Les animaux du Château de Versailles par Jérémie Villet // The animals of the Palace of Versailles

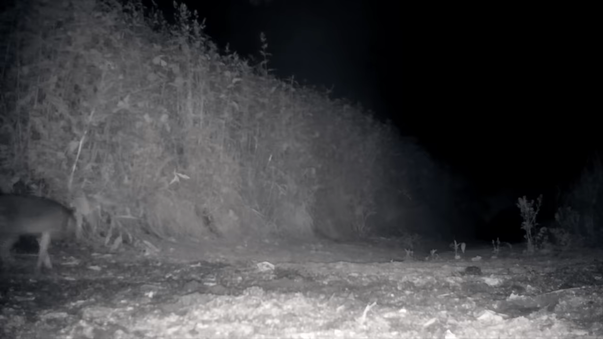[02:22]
qui apparaissent aux endroits où il y avait des gens.
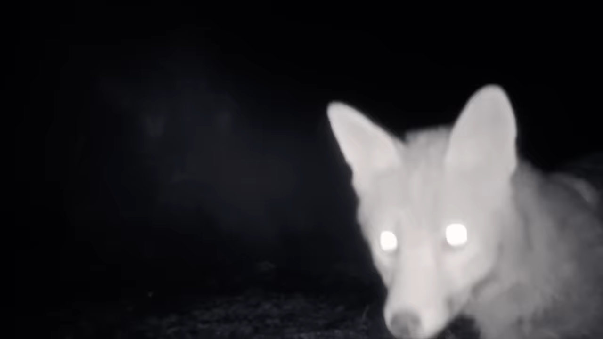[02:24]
Et il y a un renard que je suivais, il s'est assis sur un parterre.